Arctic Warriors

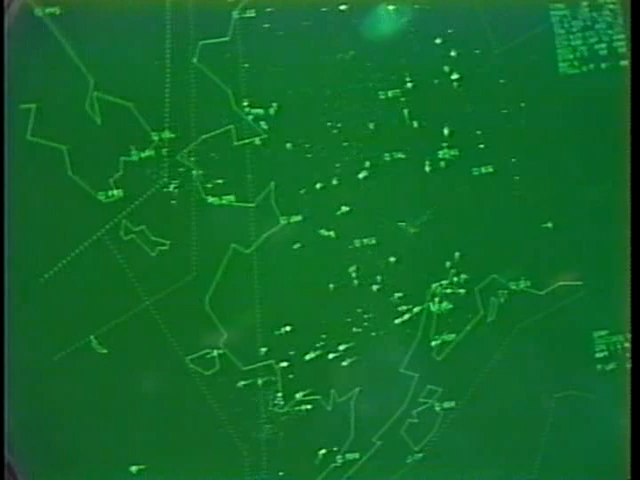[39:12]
Let's follow an actual bear intercept as F-15s, AWACS, and tankers are directed toward the incoming target. The intercept package is coordinated from Top Rock at Elmendorf,
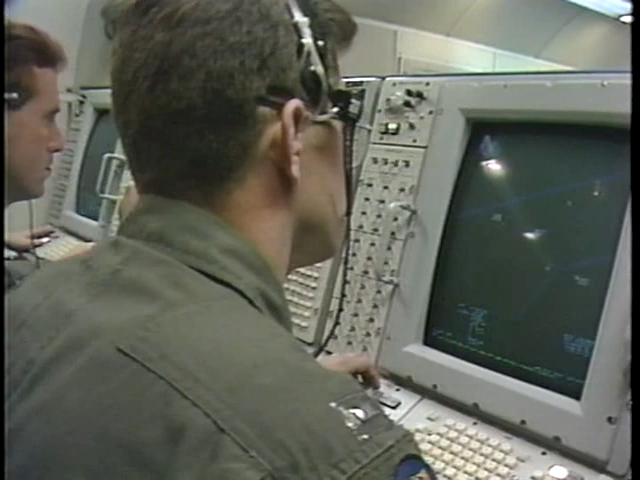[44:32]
Bogey 270, 10 miles. 10 miles, go on.